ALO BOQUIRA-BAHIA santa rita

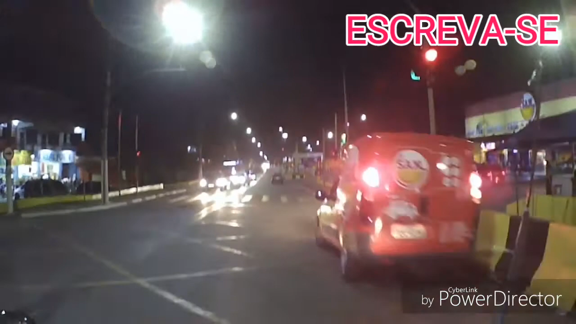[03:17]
O outro passando no vermelho, caralho. Me atropelar aqui, ô filho da pimba.
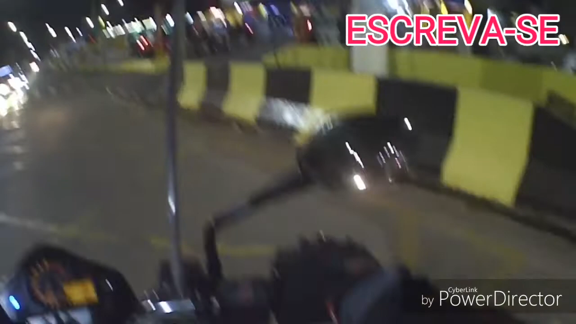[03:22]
Caralho, quase que eu não paro nessa porra. Me escorregou, tiozão. Você é
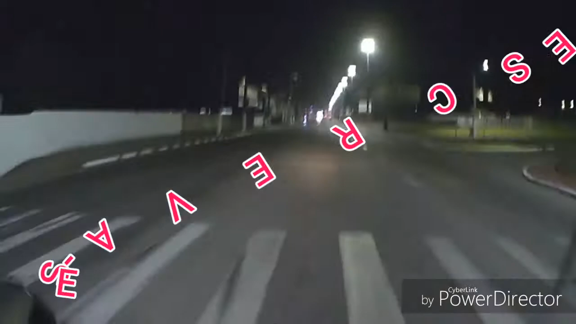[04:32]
Vamos ver se ele vai parar hoje. Se parar também tá de boa, tudo certinho.
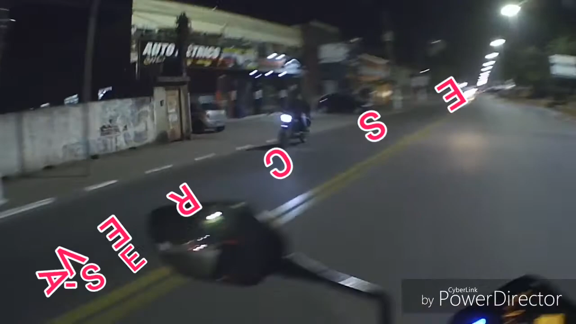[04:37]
Tranquilidade total. Vou baixar a viseira aqui, né? Pra não levar multa logo de cara. Suavidade, suavidade, filho. Os caras já parou logo na motinha ali.
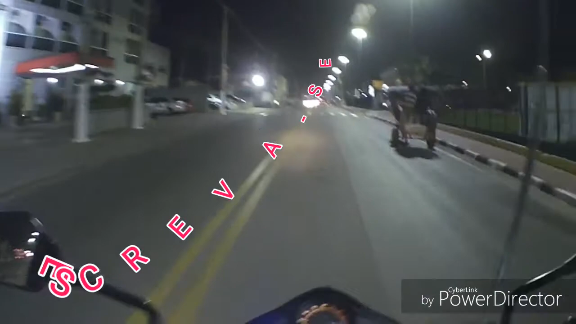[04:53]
Ó o busão, ó o cavalo aí, busão.
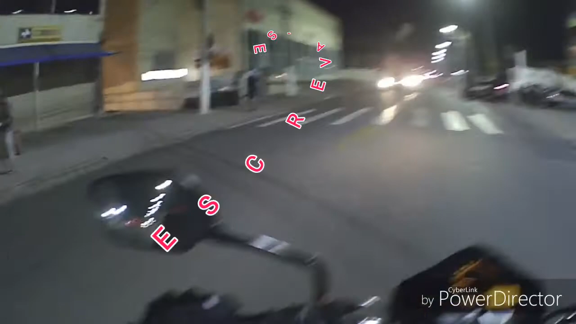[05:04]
caras aí, ó. Certo. Os caras pararam logo aí, uma 1200, filho. Os caras tá com dois enquadrados ali já.